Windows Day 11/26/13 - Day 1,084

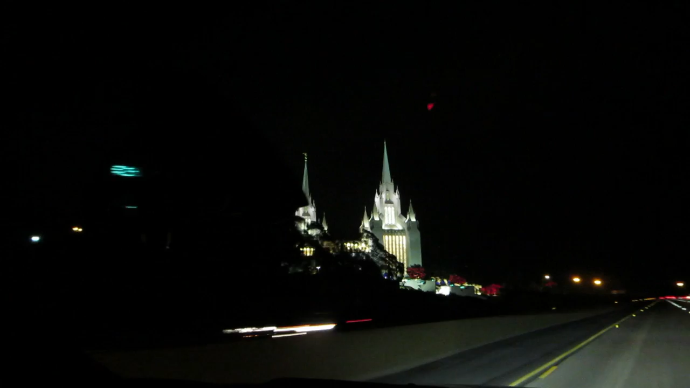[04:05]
Yeah, it's a beautiful building. Yeah. They've got it all lit up for Christmas. I've never seen that before.
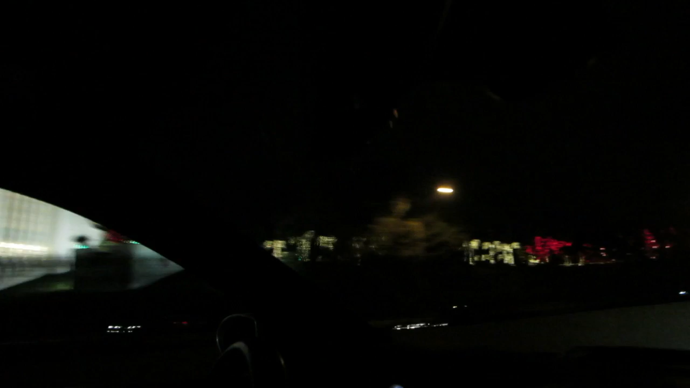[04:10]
Oh, they did the palm trees in the bottom. That's beautiful. Very cool.